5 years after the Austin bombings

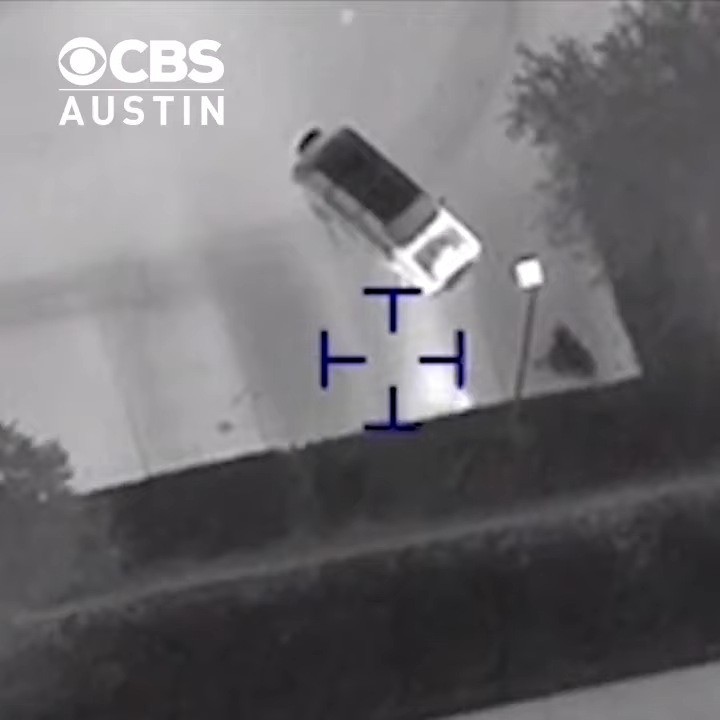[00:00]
Today marks five years since the city of Austin was terrorized for 20 days.
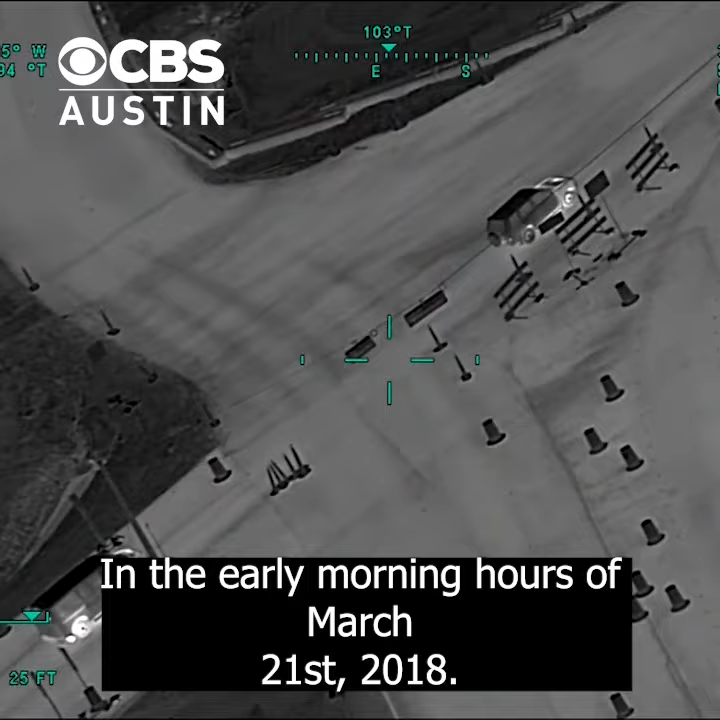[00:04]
In the early morning hours of March 21st, 2018, this all came to an end after a Pflugerville man was pulled over by police. But before they could make an arrest, he detonated an explosive inside the vehicle, killing himself and injuring a police officer.